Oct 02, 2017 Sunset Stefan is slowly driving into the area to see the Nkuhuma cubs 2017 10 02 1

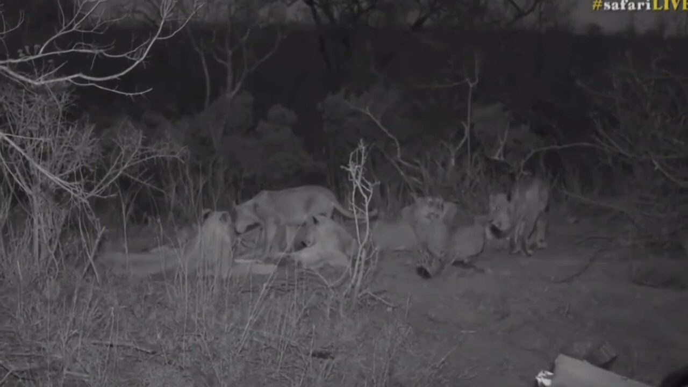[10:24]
So with no artificial light and a light that these animals cannot see, we're able to increase your viewing pleasure. All of them awake now, lying together and looking at each other clean. It's called aloe grooming.
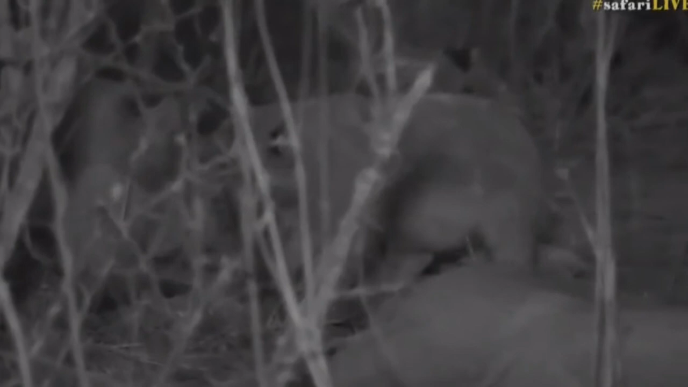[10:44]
And these little cubs also just playing with each other. Their teeth buds are itchy, hence the stick chewing. And it also helps to develop those very strong jaw muscles that will one day be able to clamp the air way shut of a large prey item, dispatching it quickly and quietly.